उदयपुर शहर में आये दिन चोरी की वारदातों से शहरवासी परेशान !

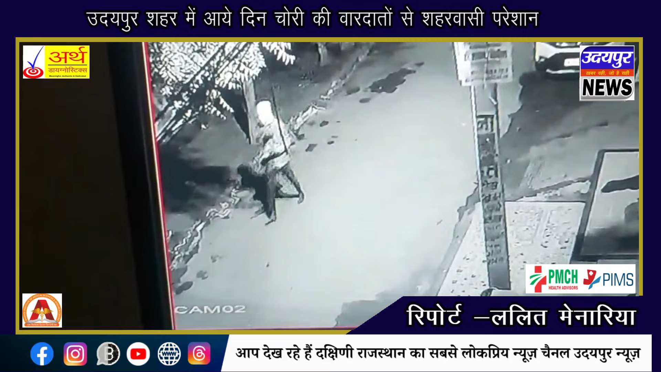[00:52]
रहे हैं अशोक सी तवर ने बताया कि प्रिशासन की कमजोरी को देखते हुए कुछ आसमाजिक
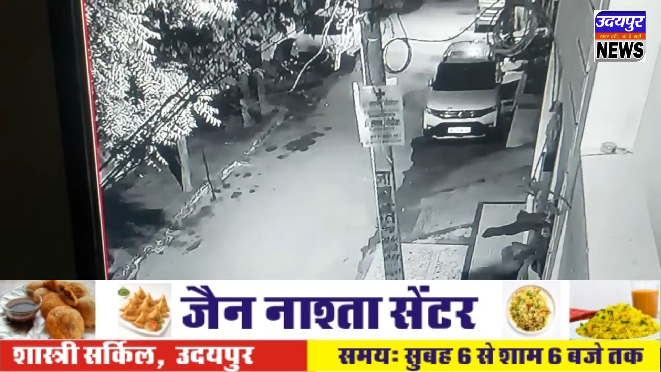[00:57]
तत्व जो नशी की लट के कारण अपनी जरूरतों को पूरा करने के लिए ऐसी घटना